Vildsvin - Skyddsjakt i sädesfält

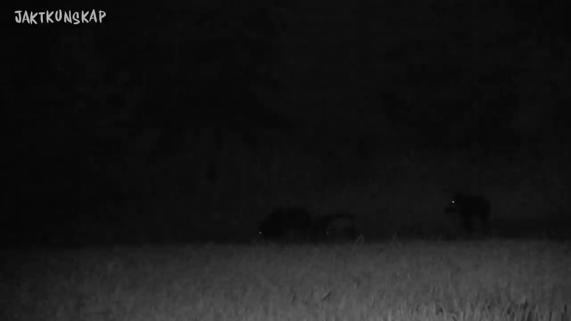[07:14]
Men de blir ändå störda av dig. Hur kommer de tillbaka den dagen efter eller finns det fortfarande ett... De är mer värska. Och har man använt lampa då, då vet man nästan till, går man ut här och tänder den här lampan.
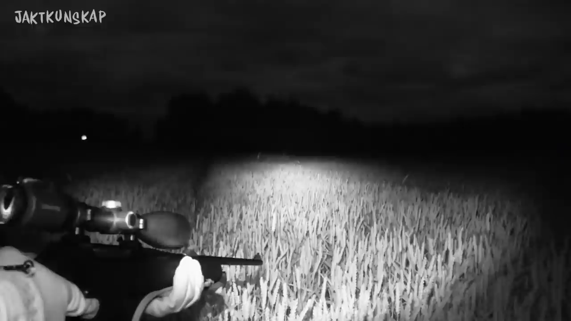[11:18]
Men en bra handlampa är också jäkligt bra att ha för att konstatera exakt vad de är när de rör sig och vad de tar vägen. Handlampa på handlampa och jämpar bort.